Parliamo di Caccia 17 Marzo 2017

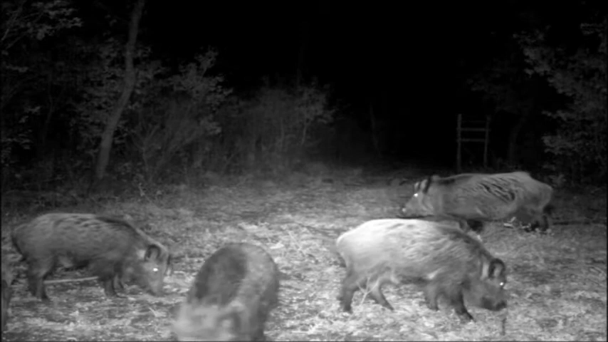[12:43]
notturne che scattano all'apparire di un animale, hanno documentato. Cioè la presenza di un mondo, di un universo di animali meravigliosi,
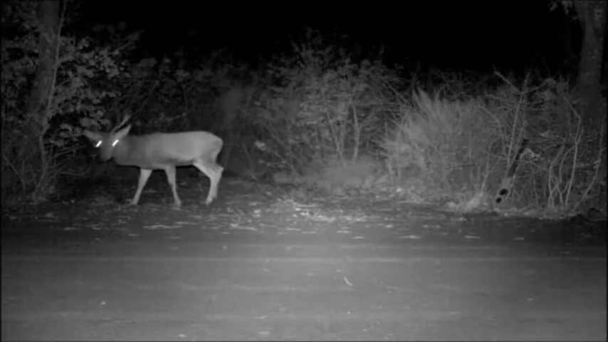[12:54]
abbiamo visto cerchi,
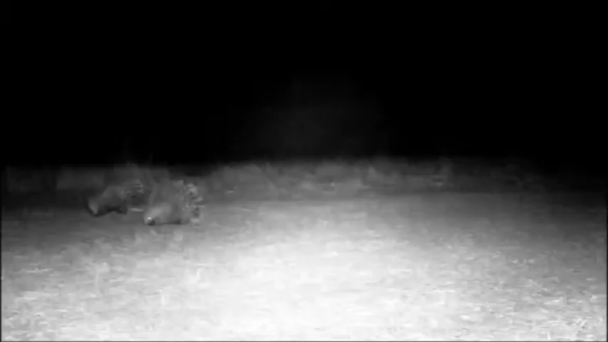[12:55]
abbiamo visto caprioli, abbiamo visto cignali, abbiamo visto quella che da noi si chiama la spinosa, che sarebbe bellistice, abbiamo visto il tasso, abbiamo visto il lupo, tutto appare.
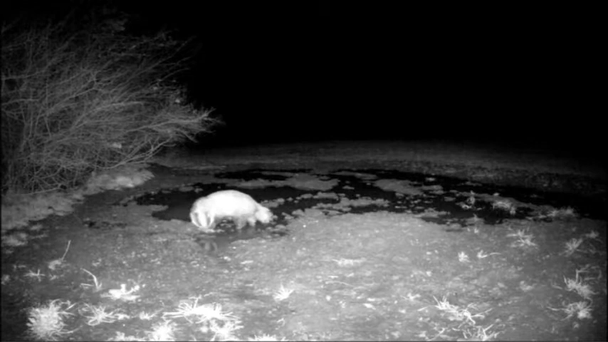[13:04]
Tutto appare. Quindi vuol dire che è un mondo che vive a un passo da recitare.